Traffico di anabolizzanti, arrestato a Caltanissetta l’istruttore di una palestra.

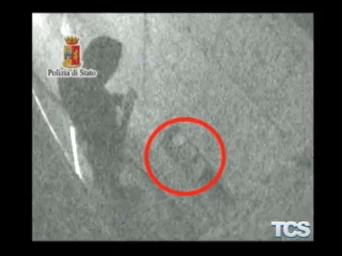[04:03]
Ad incastrare Giampiero Alfano, inoltre, sono stati anche filmati e registrati dalle telecamere che lo avrebbero immortalato mentre prelevava i farmaci anabolizzanti da un nascondiglio individuato con accuratezza, all'interno di un intercapedine di un garage, posto al seminterrato di un palazzo di fronte alla palestra,
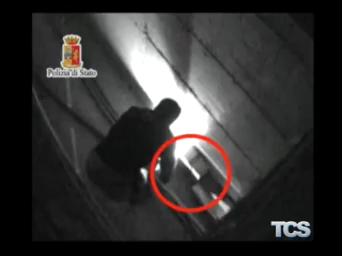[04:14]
nella quale lavorava, dove solitamente parcheggiava le sue auto e la sua moto, sperando di non essere individuato e scoperto.
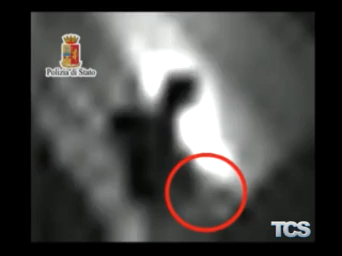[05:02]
che scoprivano poi il luogo in cui teneva degli scatoloni con i medicinali vietati, Whistle Depot e Titan, farmacodopante contenente testosterone iniettabile. Anche in questo angusto nascondiglio ritagliato nell'intercapedine, Giampiero Alfano sarebbe stato ripreso mentre prelevava i medicinali da questi scatoloni. Nel corso delle perquisizioni sono state sequestrate 90 scatole di farmaci rinvenute nascoste nell'intercapedine del seminterrato,